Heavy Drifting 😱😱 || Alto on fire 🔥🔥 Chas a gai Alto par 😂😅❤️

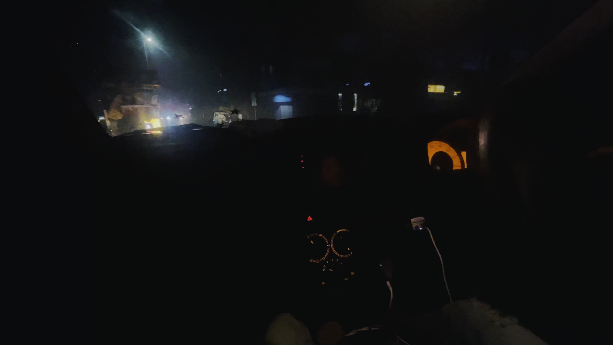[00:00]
चलो सही आ रहा है। मैं कहता हूँ अब देखो करते क्या है, ये फूल वाले को पीछे हो जाए नीचे आ जाएगा। बंदा देखा भाई गाड़ी ना उलट जाए, गाड़ी ना उलट जाए ना।
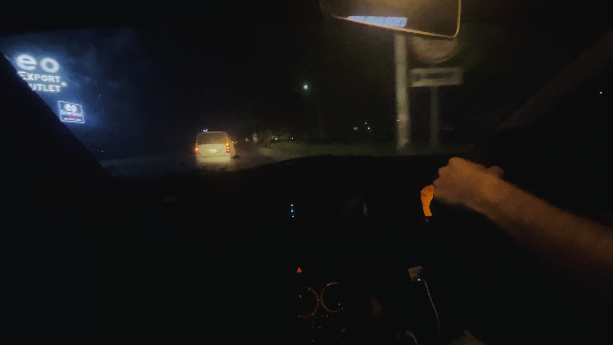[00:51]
ओ ना अच्छा निकाला, बहुत कम फासला था, उसने उधर कर दिया निकालने ने। आगे देखो आप मुझे ना, देखो देखा इस तरह स्लिमा लगाना गाड़ी से।